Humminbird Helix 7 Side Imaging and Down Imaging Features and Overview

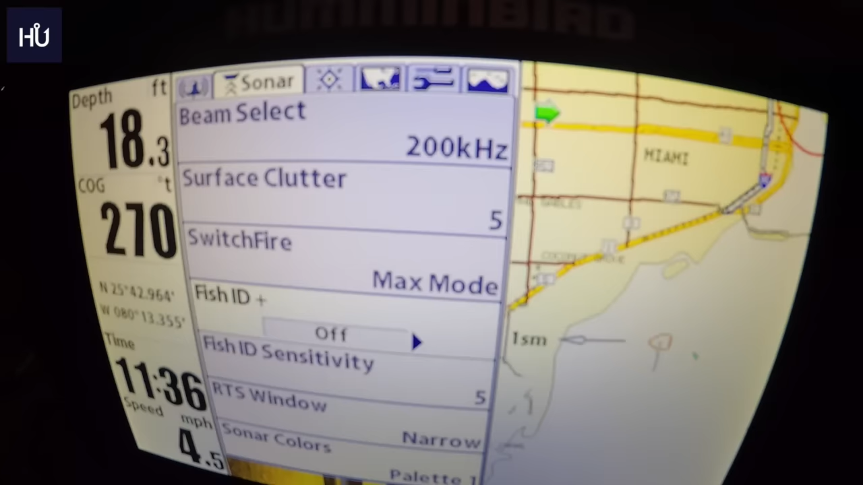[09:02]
On screen: depth 18.3 ft, speed 4.5 mph
your map and say it'll put a little fish icon on there and say hey here's a fish um it's not a hundred percent accurate but as i've seen it is fairly accurate uh fish id sensitivity this just lets you you know if you're finding that you're picking up i guess bait fish as fish then you might want to uh up
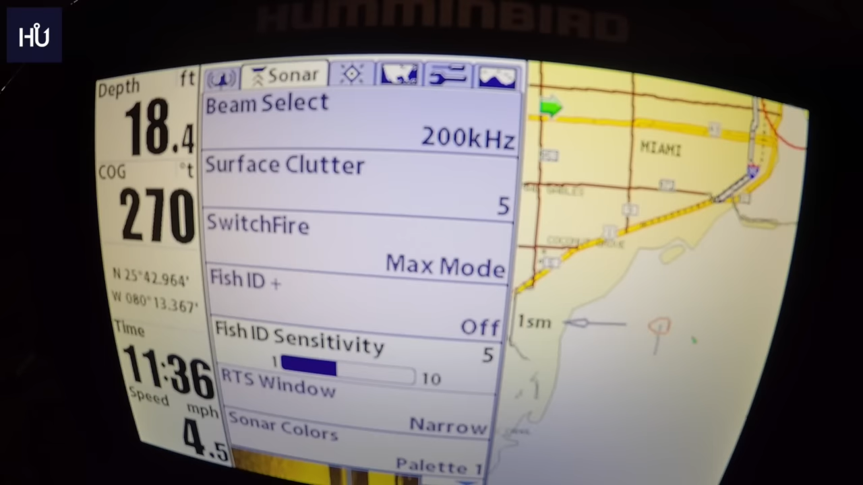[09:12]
On screen: depth 18.4 ft, speed 4.5 mph
back down or go up on the sensitivity uh rts window this will let you turn it narrow wide or off uh sonar colors this
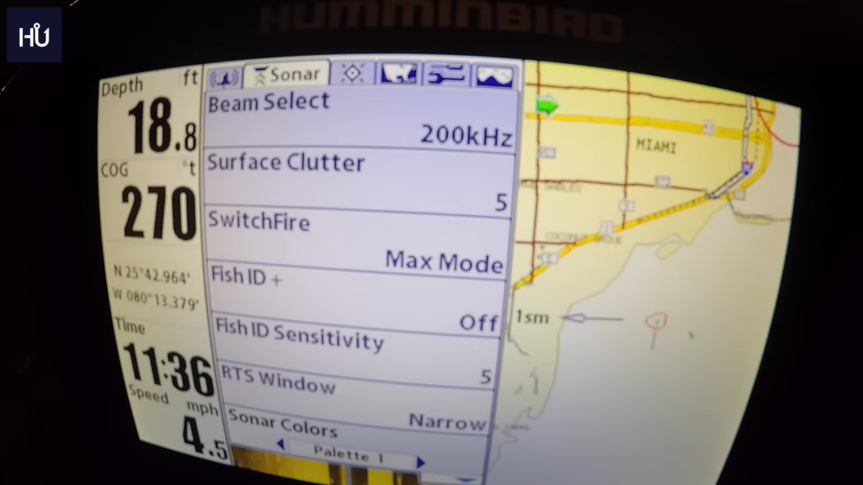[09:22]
On screen: depth 18.8 ft, speed 4.5 mph
is just the palette that you use on your sonar um let me exit out of here we'll go to a sonar mode and i'll show you that
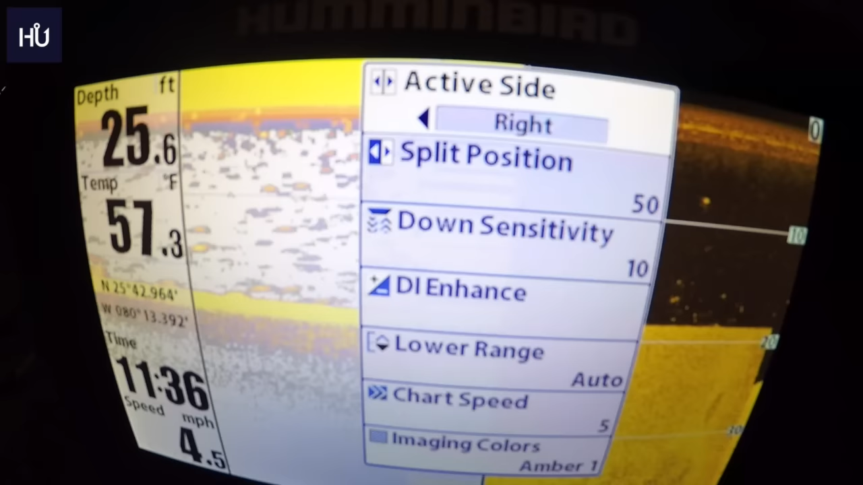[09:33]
On screen: depth 25.6 ft, water 57.3°F, speed 4.5 mph
and to me it's weird if you hit your menu in the first one um it doesn't let you change
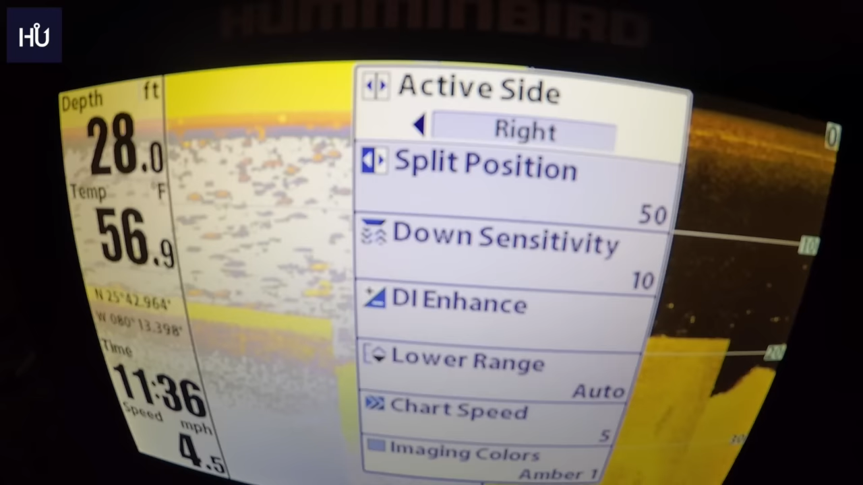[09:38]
On screen: depth 28.0 ft, water 56.9°F, speed 4.5 mph
your sonar color you can only do it if you go into the main menu so let's switch our active side here
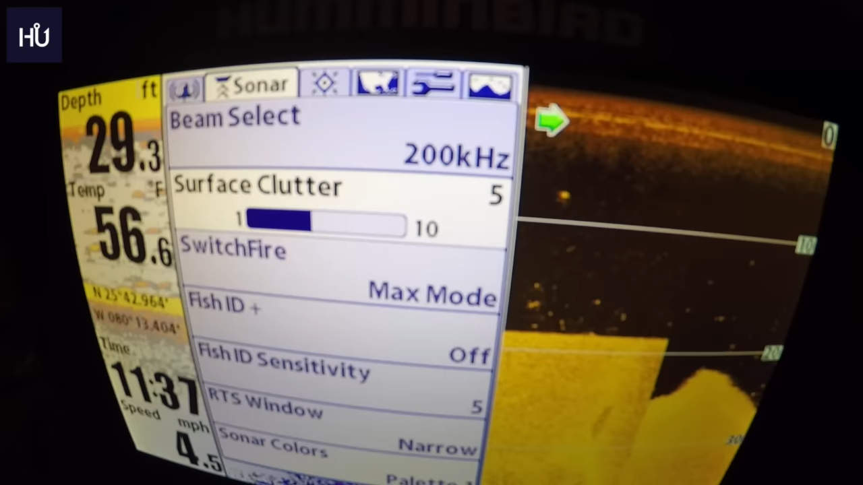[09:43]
On screen: depth 29.3 ft, water 56.6°F, speed 4.5 mph
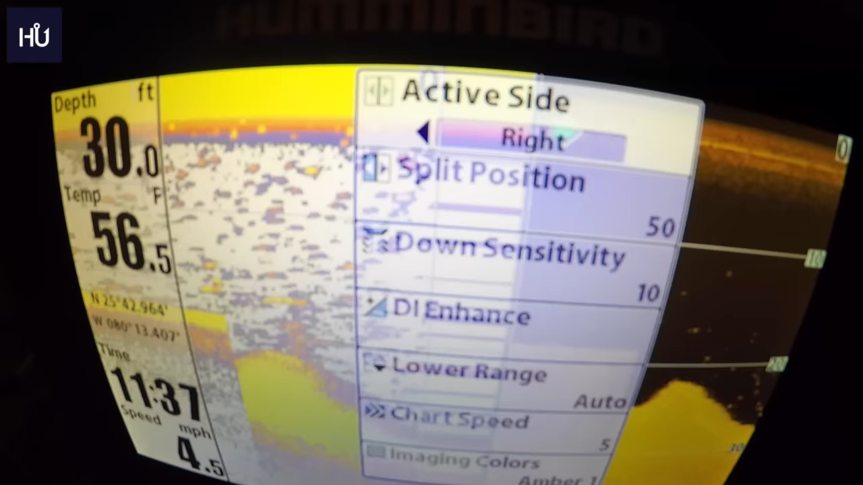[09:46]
On screen: depth 30.0 ft, water 56.5°F
and again we'll get to all of this eventually okay so our left side is active
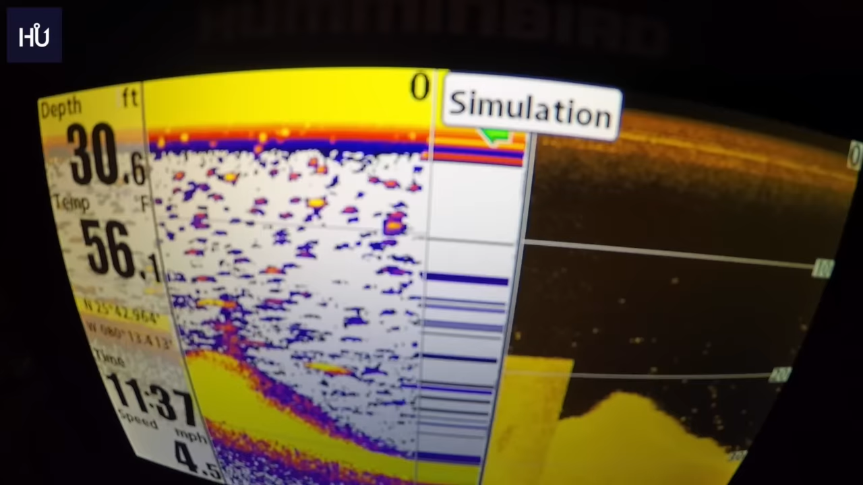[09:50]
On screen: depth 30.6 ft
okay so our sonar color is here right now we're in palette one
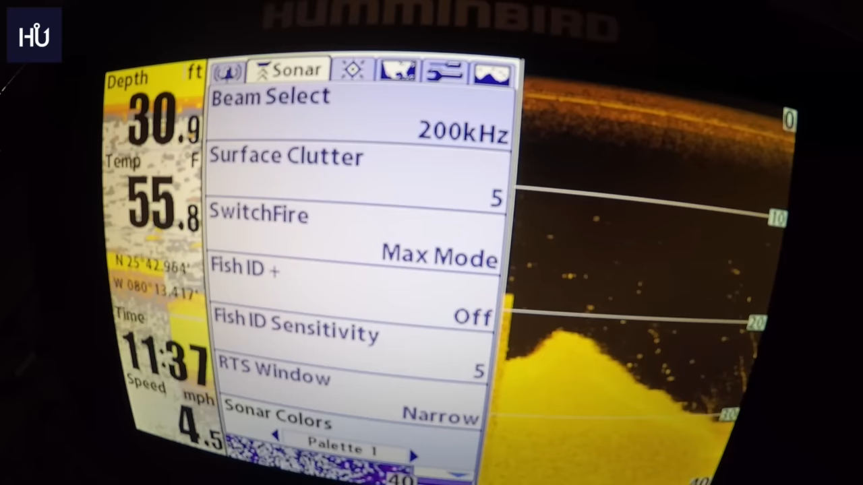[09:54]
On screen: depth 30.9 ft, water 55.8°F, speed 4.5 mph
well let's let's actually just get a straight sonar i apologize
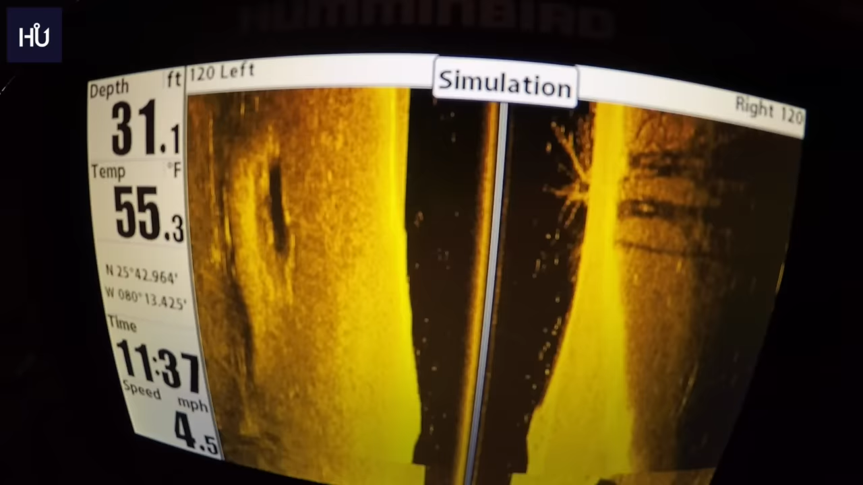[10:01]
On screen: depth 31.1 ft, water 55.3°F, speed 4.5 mph
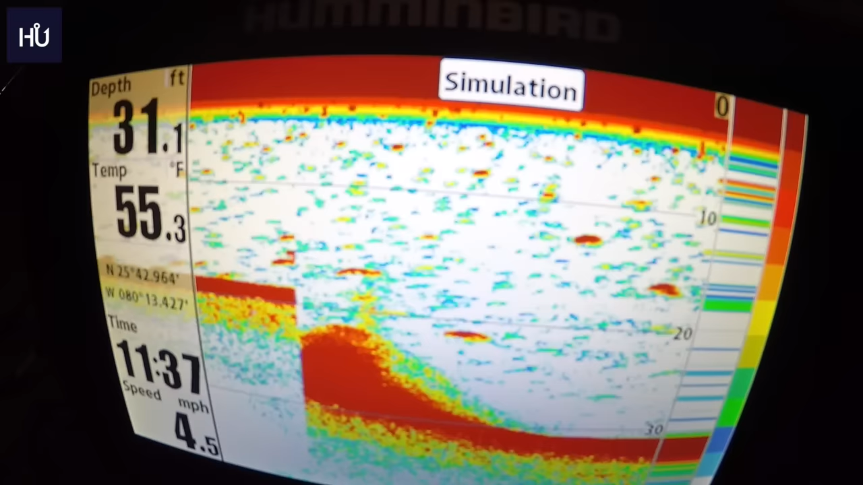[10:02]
On screen: depth 31.1 ft, water 55.3°F, speed 4.5 mph
we're not going to be okay straight sonar so we
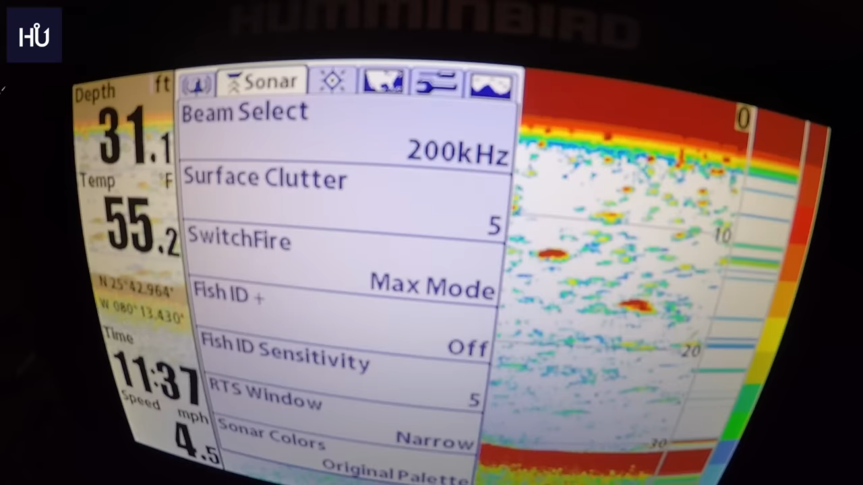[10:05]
On screen: depth 31.1 ft, water 55.2°F, speed 4.5 mph
go into our main sonar menu sonar color we have our original palette
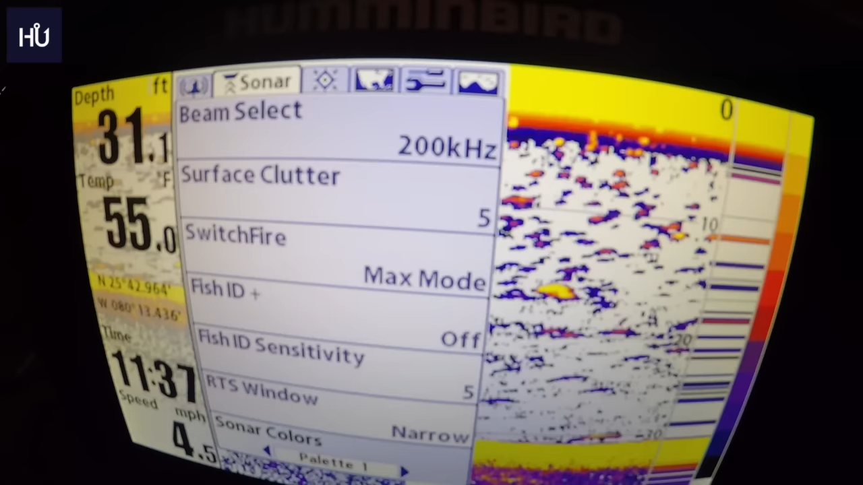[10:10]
On screen: depth 31.1 ft, water 55.0°F, speed 4.5 mph
uh we have palette one which is kind of the best one to me uh palette two is green
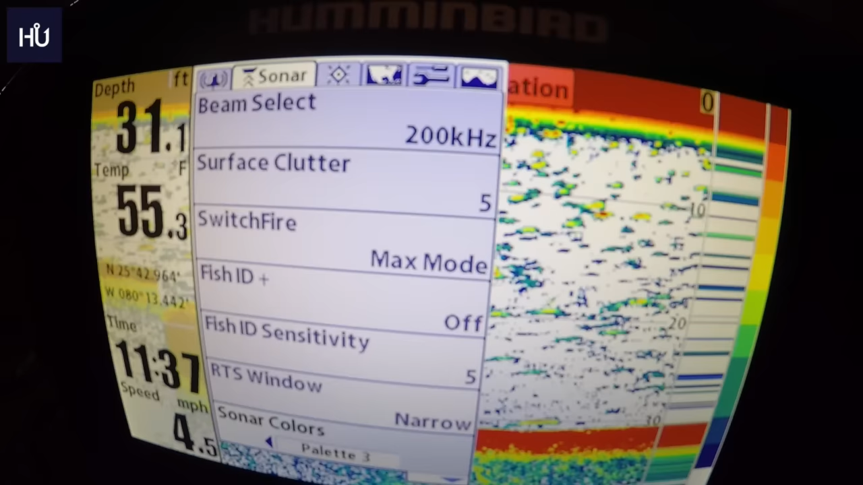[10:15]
On screen: depth 31.1 ft, water 55.3°F, speed 4.5 mph
again you can just change all the colors whatever you feel most comfortable with uh and there's quite a few of them on here
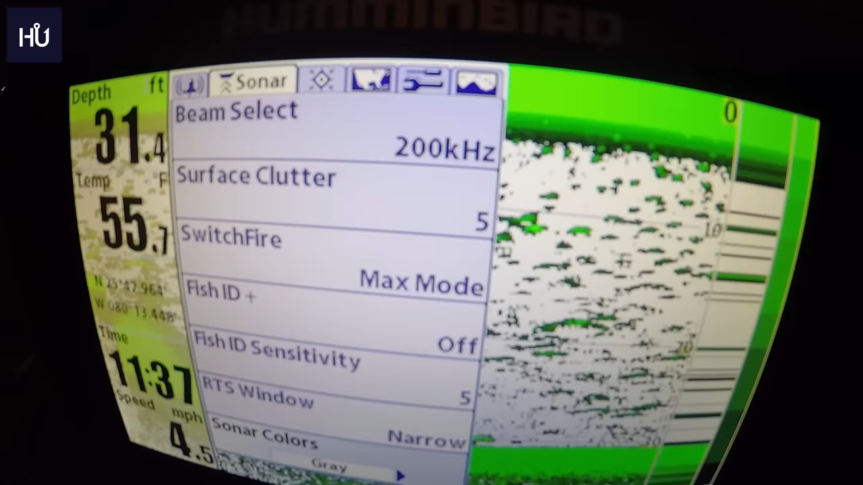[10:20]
On screen: depth 31.4 ft, water 55.7°F, speed 4.5 mph
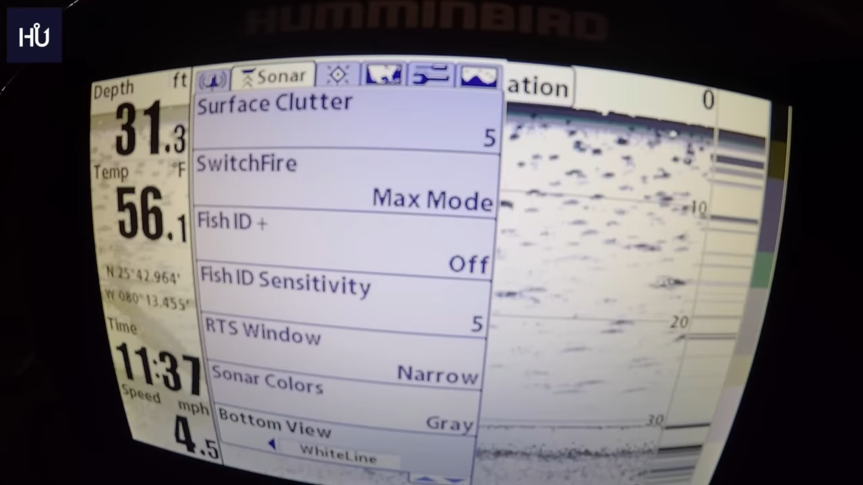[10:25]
On screen: depth 31.3 ft, water 56.1°F, speed 4.5 mph
so we have bottom view we have structure id and white line and as you can see there
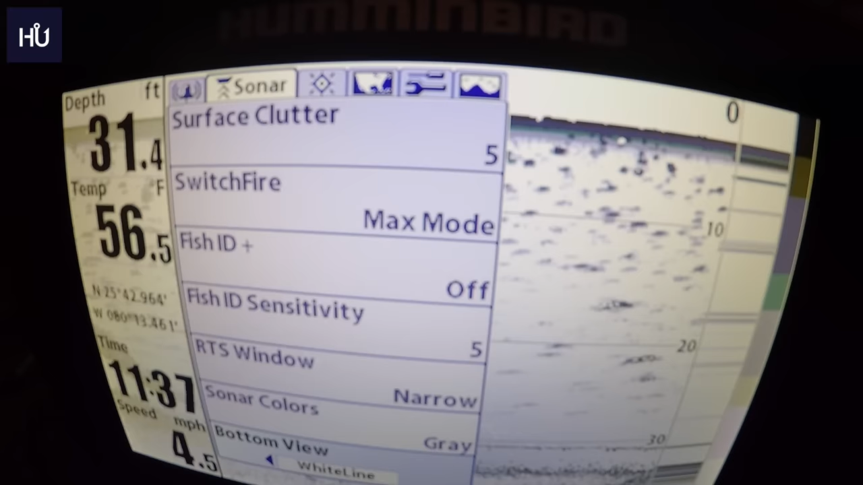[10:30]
On screen: depth 31.4 ft, water 56.5°F, speed 4.5 mph
at the bottom here okay on white line you just have the white line
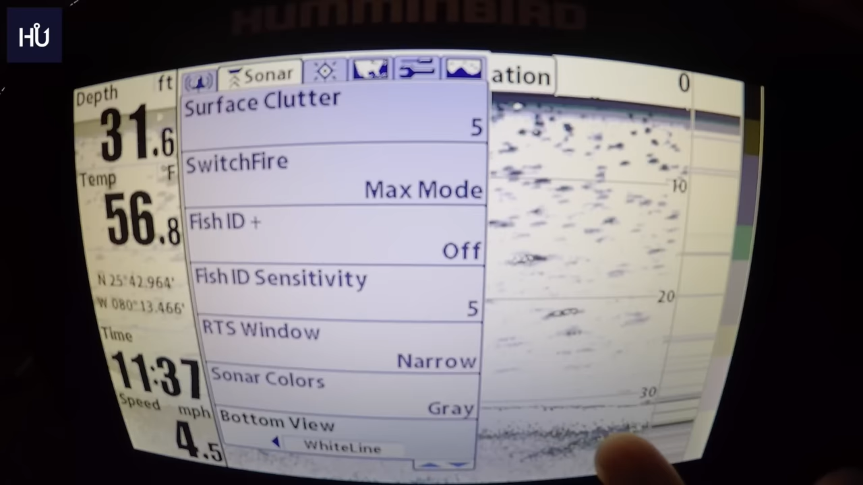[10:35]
On screen: depth 31.6 ft, water 56.8°F, speed 4.5 mph
for your bottom if you go to structure id that turns to black and it'll show you your actual structure coming